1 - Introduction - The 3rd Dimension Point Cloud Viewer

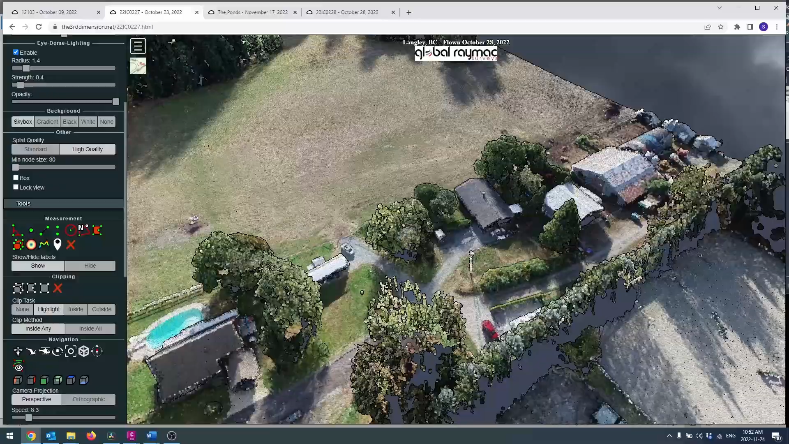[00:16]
It's made up of a multitude of points captured either using a
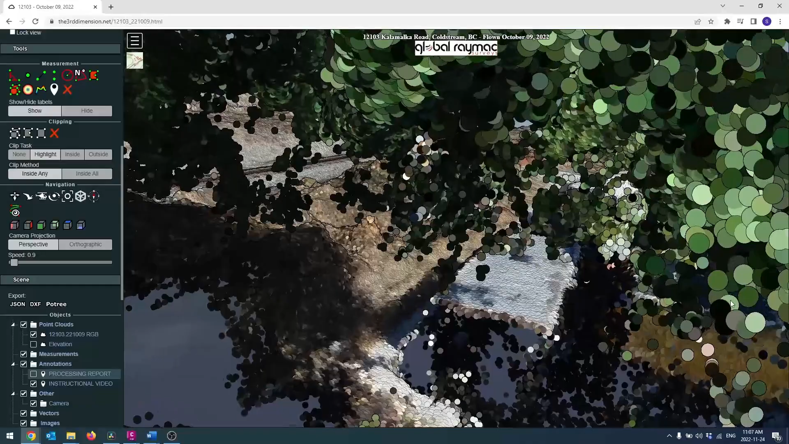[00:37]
window, roof, or any surface that the laser beam came into contact or pixel in an image.
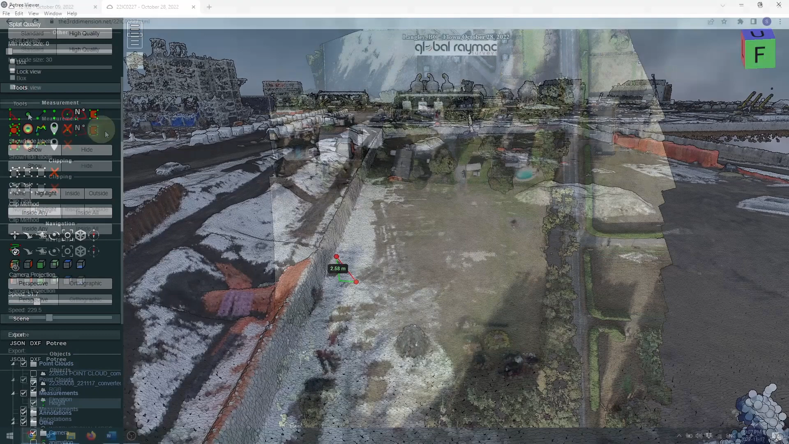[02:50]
or measuring the area of a concrete slab or agricultural field. The possibilities are really endless.
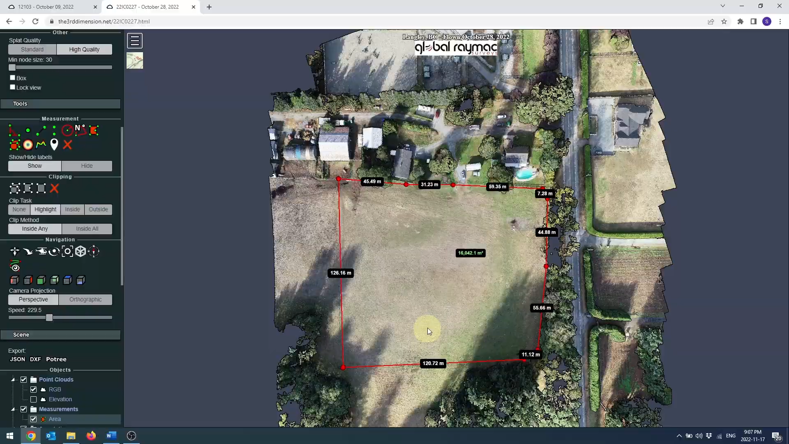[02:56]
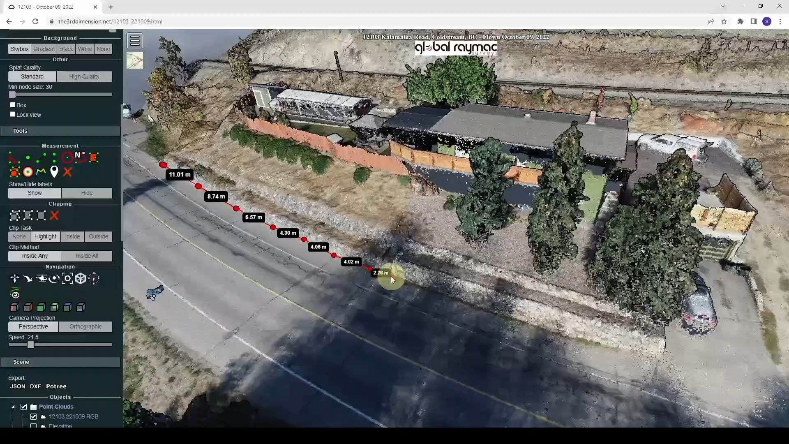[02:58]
Not only can one take measurements but they can digitize
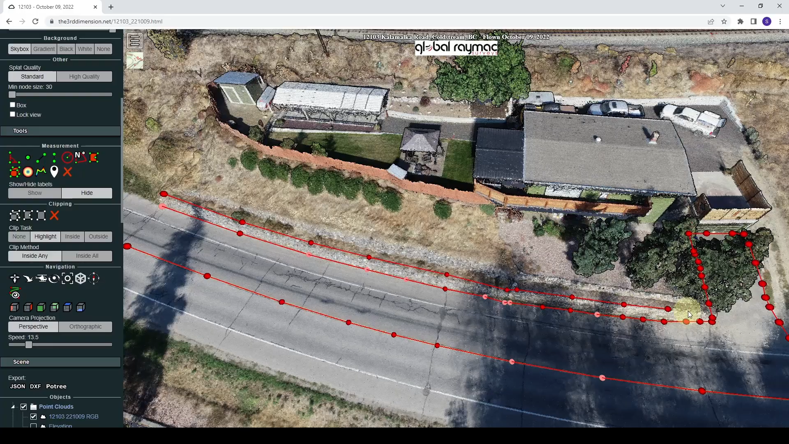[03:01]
directly on the point cloud and